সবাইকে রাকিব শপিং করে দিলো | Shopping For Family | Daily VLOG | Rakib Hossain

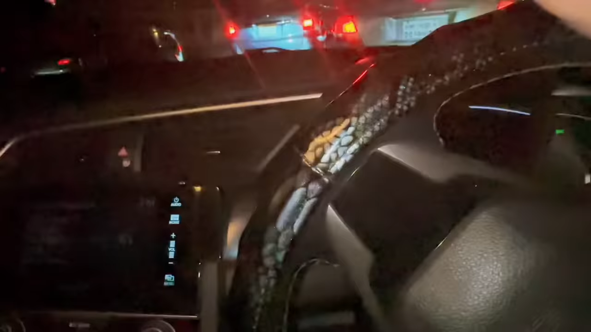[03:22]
গাইজ খুবই বিরক্তকর একটা ব্যাপার, এত জ্যাম ভাই, দেখেন ও কি গম মারছে, ওর নাক ডাকতেছে অনেক জোরে জোরে।